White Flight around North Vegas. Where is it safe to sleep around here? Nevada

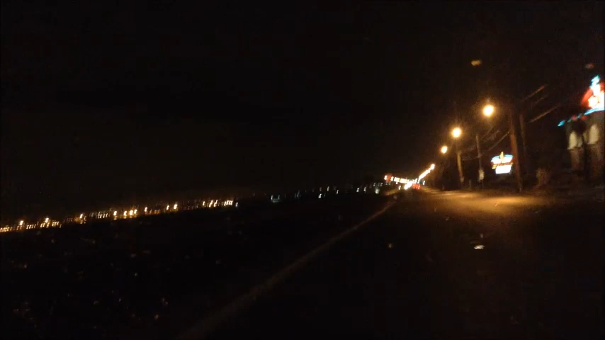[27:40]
Um... I don't even know the speed limit... 50... Oh... No wonder it gave me so much time... Okay... This is the airport on the left... Not much is very visible anyway... But... I'm past... I go past... The... The... The... Los... Las... Vegas... Las... Los... Las Vegas... Uh... I think the major airport... Is it the... Do they have an international airport? Salt Lake does...